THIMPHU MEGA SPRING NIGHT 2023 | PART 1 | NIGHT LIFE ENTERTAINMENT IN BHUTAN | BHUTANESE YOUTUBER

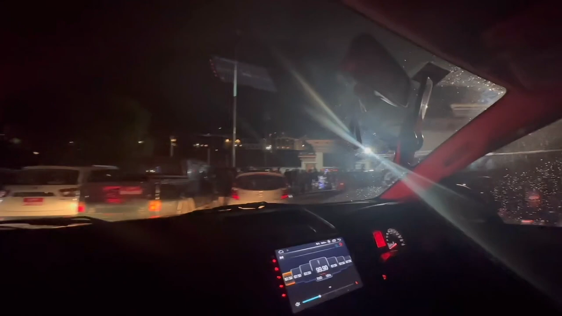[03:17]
This is the entrance, but we're literally hunting for parking.
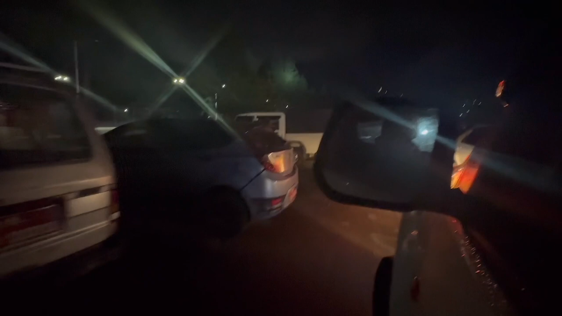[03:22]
I don't think there's any. Oh my god, I hope we find just one slot. Should have come in Ugyan Scooty. Just took a random slot. Luckily this Bolero came out and we just like fortunately managed to get one slot here.